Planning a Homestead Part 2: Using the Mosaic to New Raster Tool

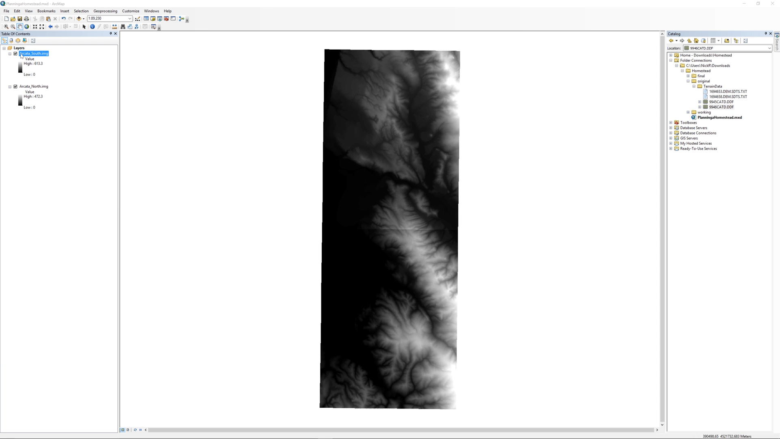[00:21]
At this point, we have two raster datasets loaded into the table of contents. The pixels between the two datasets don't match up exactly. To conduct your analysis, you will have to merge them together into one digital elevation model. Open the Arc Toolbox. You can do this by clicking on the icon with the red toolbox. The first time you open Arc Toolbox, it will appear floating above the map. I like to dock the toolbox on the right. To do so, start dragging the toolbox.
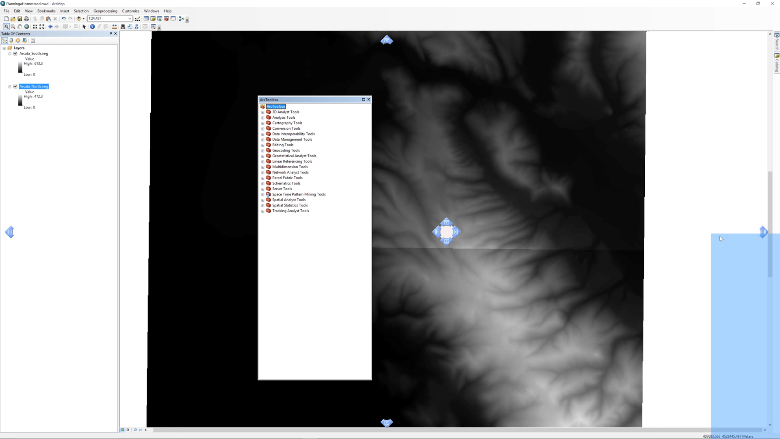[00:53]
When you see the blue arrows appear, drag your cursor over the blue arrow and it will snap to the side. Expand the plus sign next to Data Management Tools, then Raster, then Raster Dataset. Double-click Mosaic to New Raster.
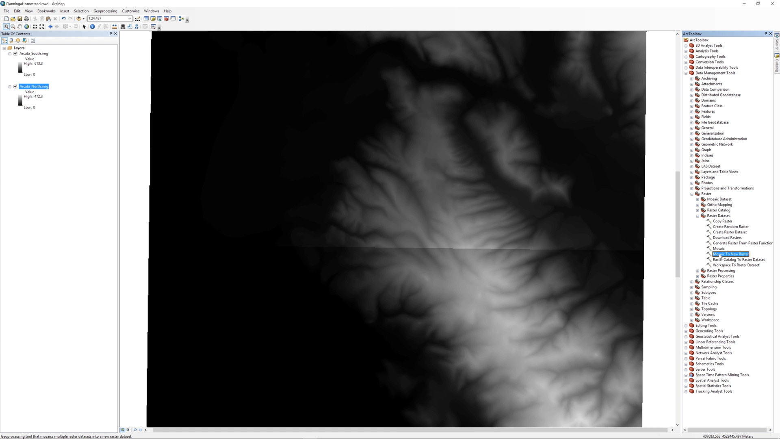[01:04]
For the input, use both the Arcata North and Arcata South digital elevation models. The next step often confuses many students. Unlike other tools, the output is looking for a folder location, not a location and a file name. You will enter the file name on the next step. Here you will just tell ArcMap that the output will be saved to the working folder. For the output location, navigate to your top-level project folder, then select your working folder as the output location.